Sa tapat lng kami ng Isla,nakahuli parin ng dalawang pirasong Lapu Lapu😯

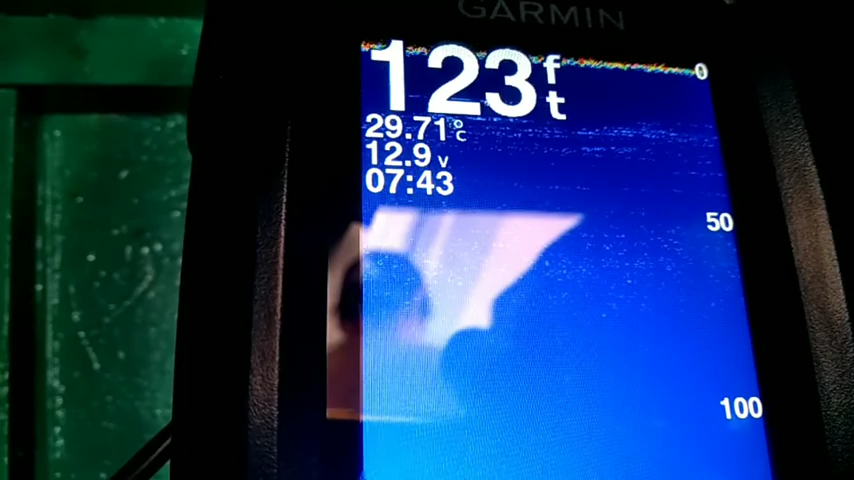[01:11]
On screen: depth 123 ft, water 29.71°C
Yung mga kapatid, 127, 123, 126 feet. Ito yung bahura.
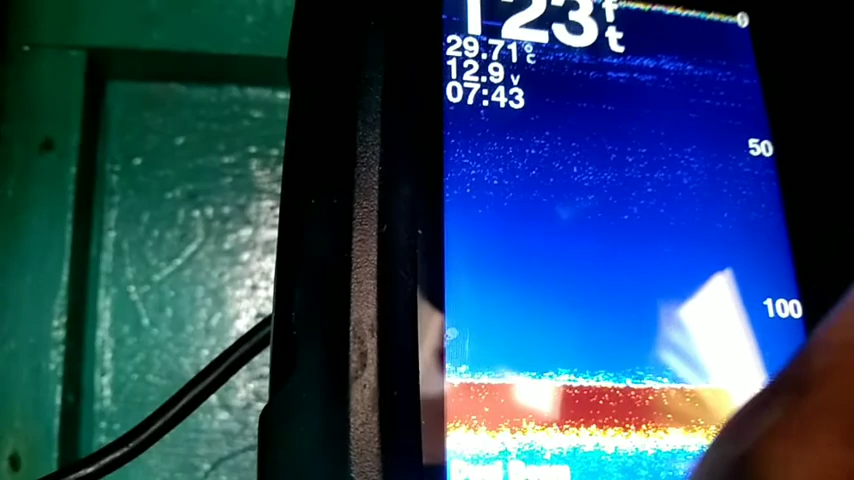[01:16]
On screen: water 29.71°C
Ito yung bato. Ayan, yung kulay brown. Ayan.